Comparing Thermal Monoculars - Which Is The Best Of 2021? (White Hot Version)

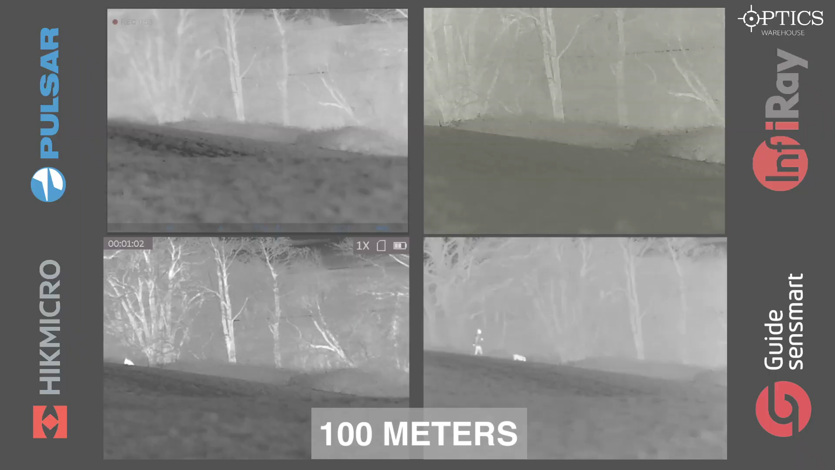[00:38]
So we've got our targets here at 100 meters we've got a human-sized target and we've actually got a Labrador out there as well who's very similar size to a Fox. Top left we have the Pulsar Helion 2 XQ38F, top right we have the Infra-ray i3 v2 Max, bottom left we have the Hic Micro Al 35 and on the bottom right we have the Guide Track IR 35. So we just see our target just just walking off screen and as we do we can just have a look at the trees in the background there and you can really see on the Hic say the 35 millikel and the net D really does emphasize that.
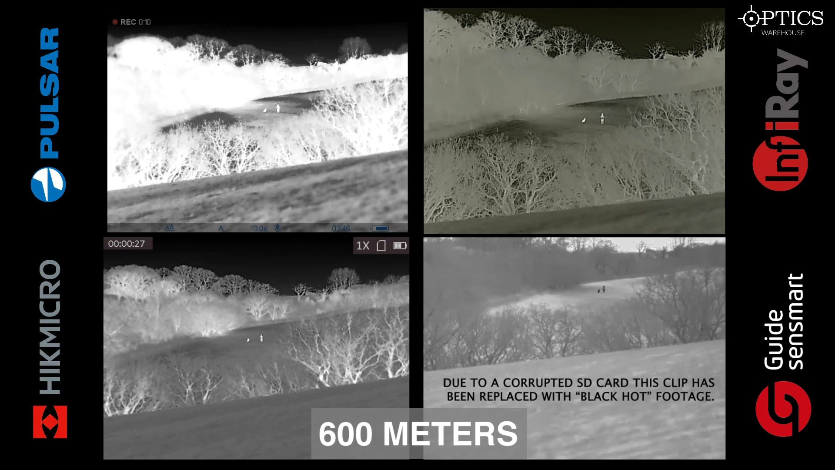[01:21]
image does produce its own definition again with the Hic the higher definition of the background really helps you decide where where it is you are so you know exactly where you are in the land you can see similar sort of qualities in the Pulsar you see probably a good definition on the on the actual object itself on the guide and the Infra-ray but not so much on the actual definition of the background. So let's have a look further into the Pulsar so again 100 meters on the left 600 on the right it's Pulsar has
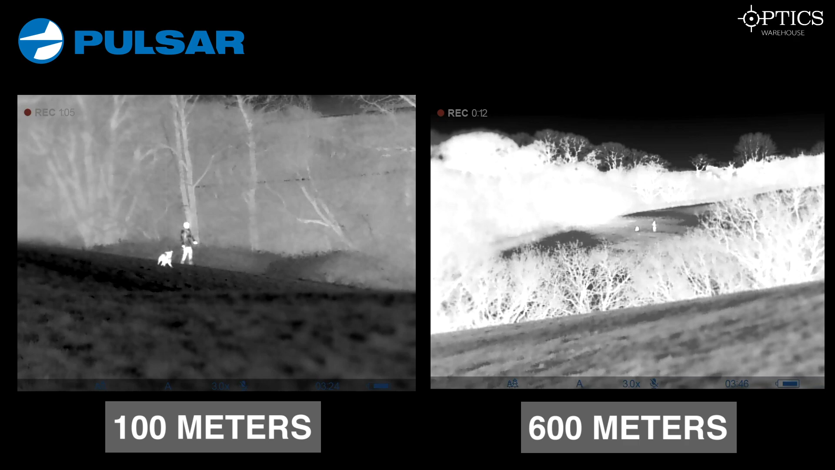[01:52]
been a brand for for goodness knows how long now you can see from all the sophisticated menu systems at the bottom as well as a good image going all the way throughout it's pretty easy to identify the human and the dog elements on this particular video so we use a dog as a representation of close closest of being to a fox the Infra-ray I say you can pick up probably a little bit of better definition on the targets themselves just because so you can just pick up the cooler heat heating patches just because it's got a sub
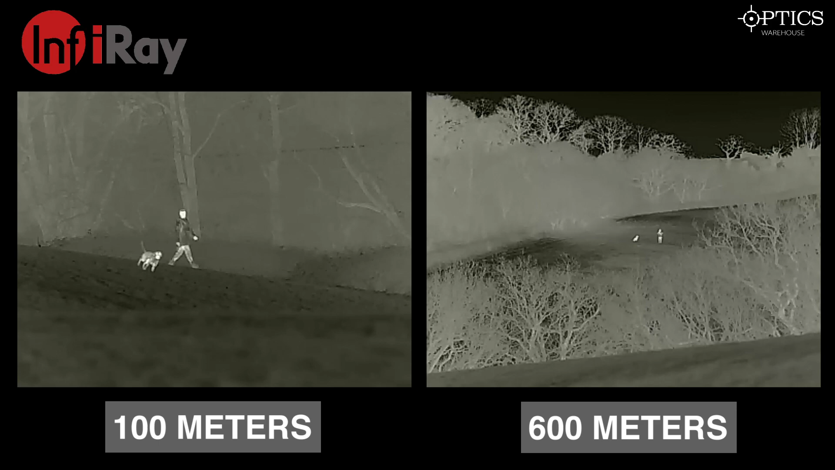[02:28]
50 millikelvin run and sub 35 so doesn't pick up as much heat as other units which you can obviously see not being picked up in the trees as much as you would say with it with a Hic definitely and and
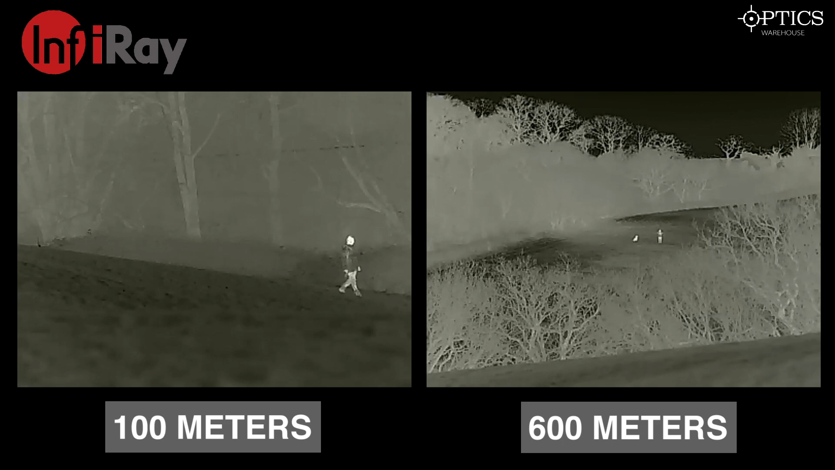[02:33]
the Pulsar unit but you can clearly identify what it is you're you're looking at there so it's pretty obvious to see that there's a dog and a human now we come on to the Hic as you can say as you can see sorry the there is real high definition here across the whole board it really is a superb piece of kit and we've got them see where you are with the trees you can pick up the dog you can pick up the human no problem on both distances it may if you look at say the 600 meters yes it has a one times base mag but that allows
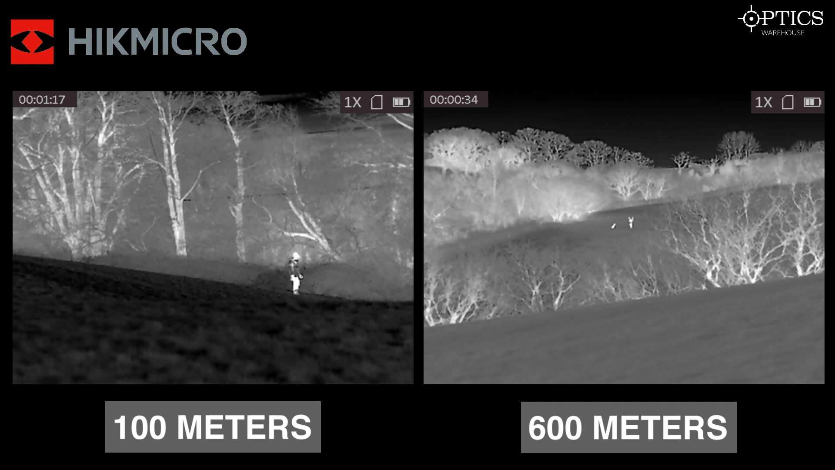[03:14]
it to actually have a quick scanning ability and see how to pick up targets quicker than you might be able to with other units that say have a have a three times base mag or a three and a half times base mag but the Hic overall you get good definition really good definition the background and of the target you are looking at itself the guide the guide looking at here as I say is again it's net d 50 millikelvin this one but it has the same sort of image quality that you get
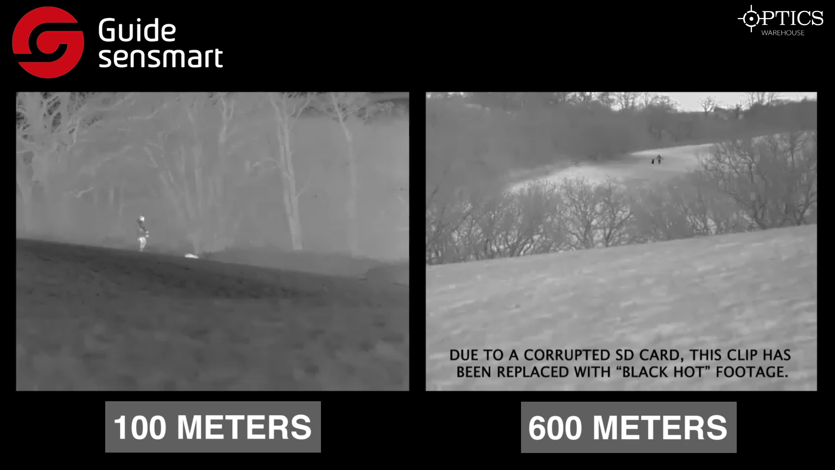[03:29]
with the Hic and the pulsar rather than sort of sepia look that you get with the eye ray so you get good definition of the image itself as you can see we can clearly identify the human and the dog on
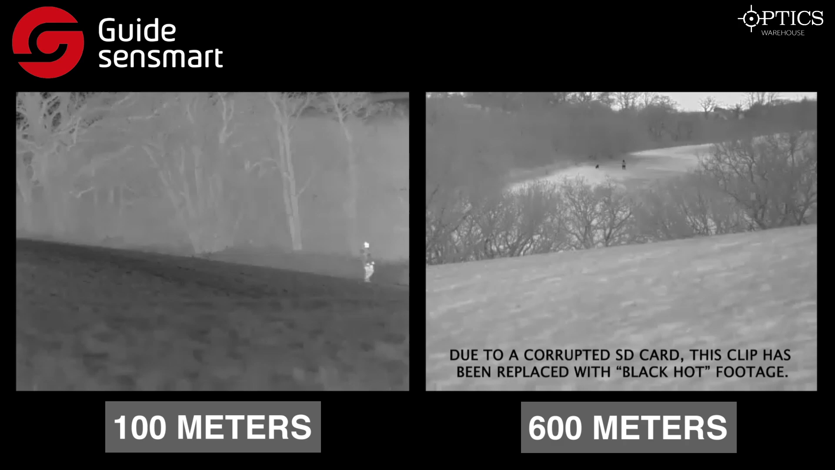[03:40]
both instances say at the hundred and the 600 meters here and then it also if you look on the hundred 600 meters you can really see that it does have a wide field of view and a lower base mag so again you can
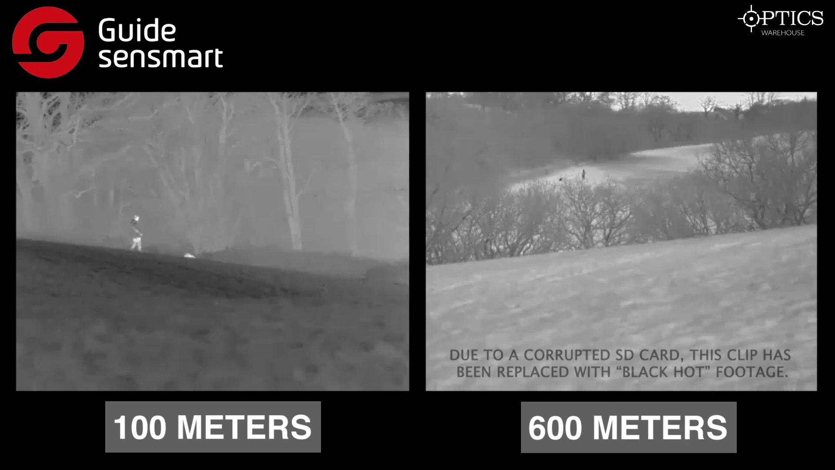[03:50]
have that quick scanning ability so just back to the hundred meters here so looking at the looking
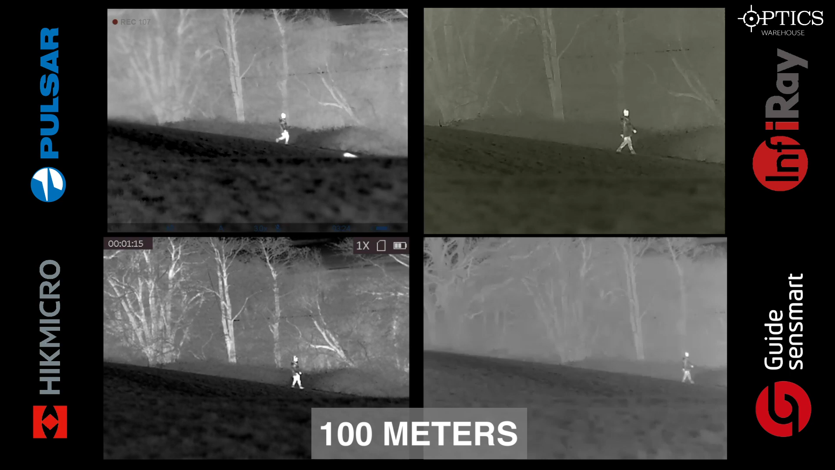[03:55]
at the pulse on the Hic you can obviously pick up the definition of the background because of the superior net d more so in
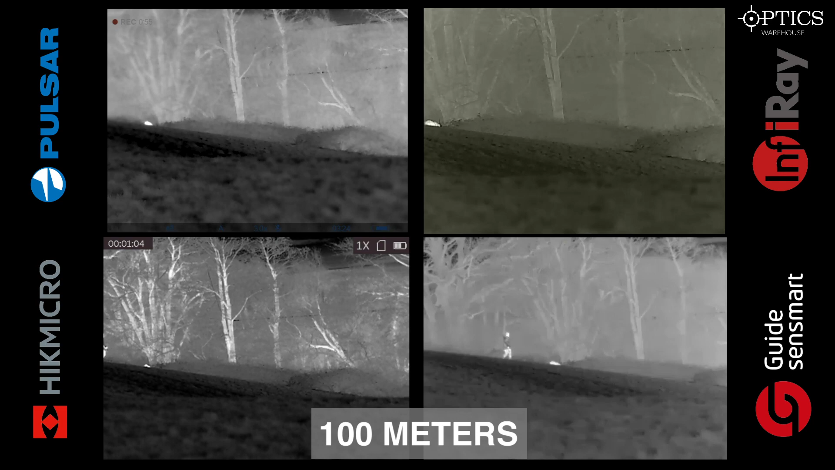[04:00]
the Hic because it's sub 35 whereas the pulsar is sub 40 with the infrared and guide is sub 50 so you're not necessarily going to pick up the definition of the background as much as the target but
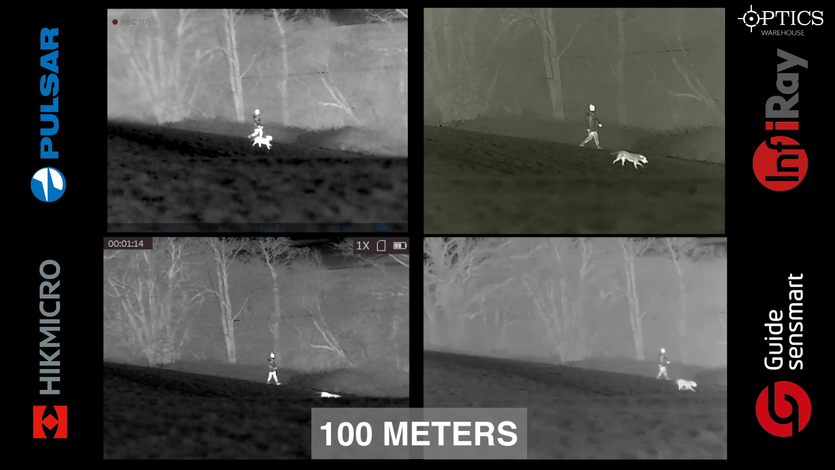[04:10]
the infrared does compensate for that slightly by having a higher base mag